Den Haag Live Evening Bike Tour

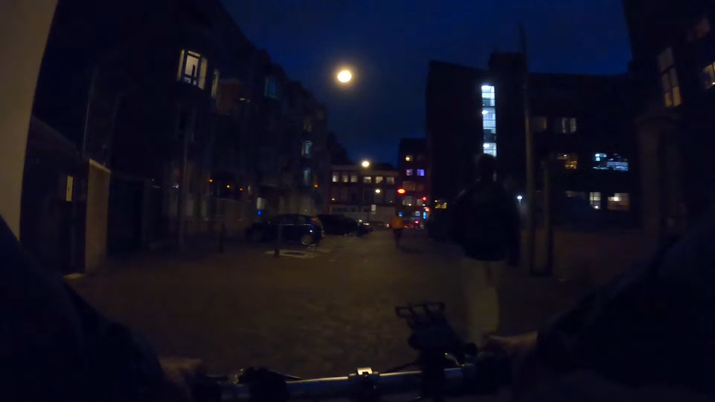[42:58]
I can already see some Chinese letters full moon city dim sum dim sum restaurant
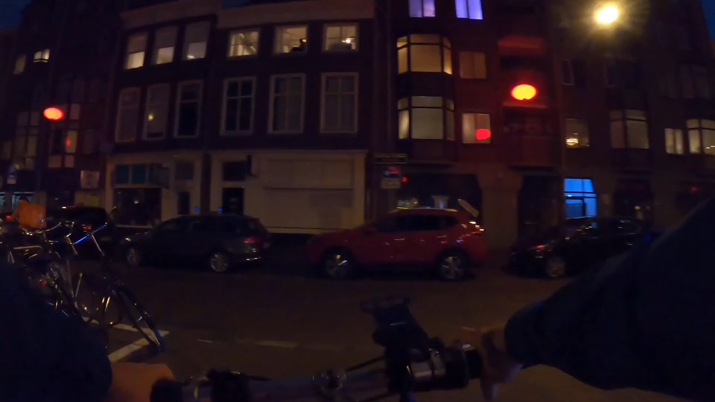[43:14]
Yes, this is the street you can see the red
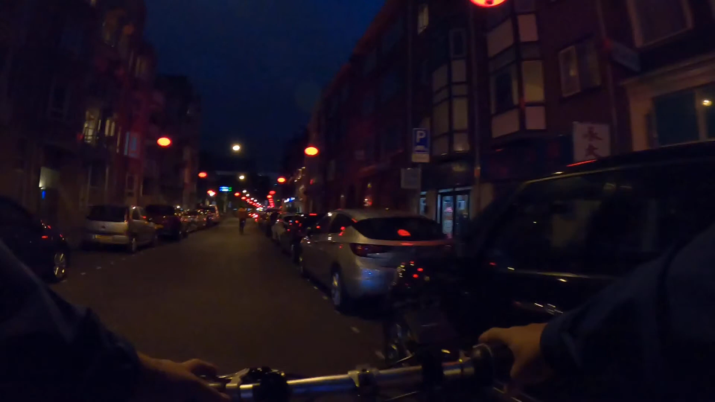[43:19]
like lightnings on the top Typical Chinese and lots of restaurants, massage salons in both sides But of course there is an American bar in this corner which is weird in a Chinatown. There is an American bar where everything else is Chinese.
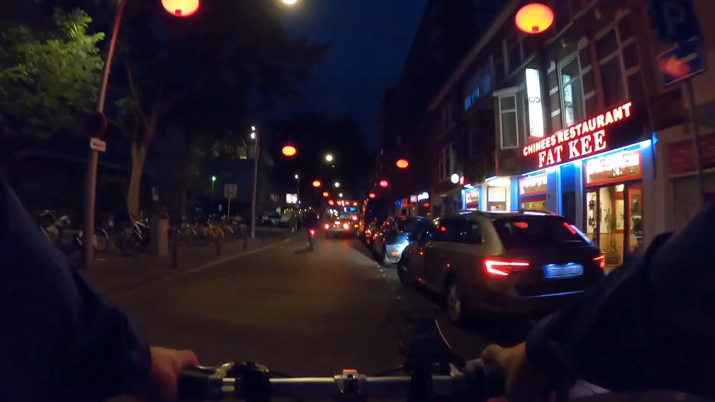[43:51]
Chinese restaurant FatKey. FatKey is a honest name. They are proud of about themselves. FatKey
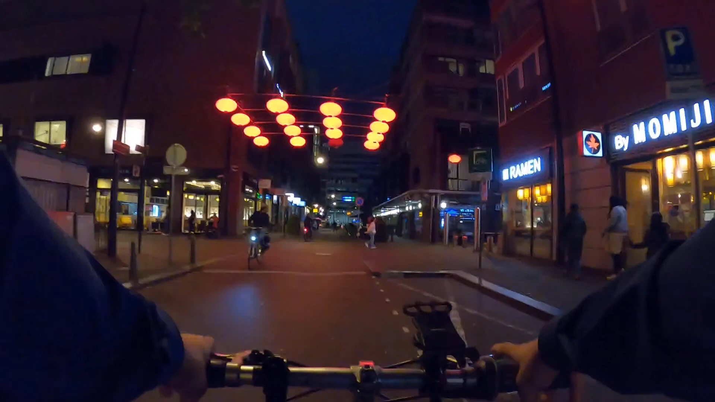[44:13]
It's the only international brand I saw is Subway. It has the point Chinese fresh Asian food Thailand.
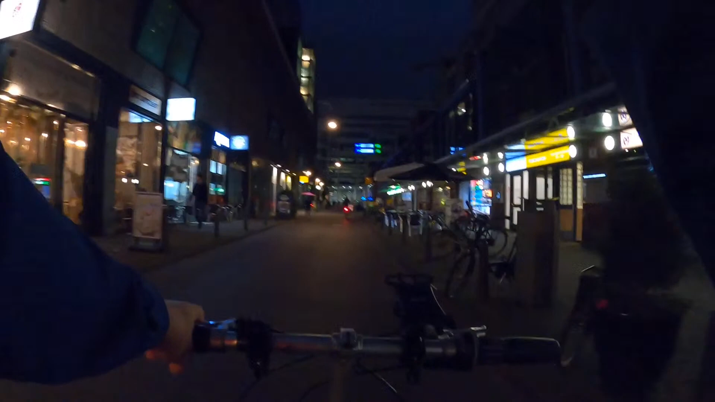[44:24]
Viet street food. And on the right is popular Minky fast food. Chinese fat food station. It's always crowded I see all of them always.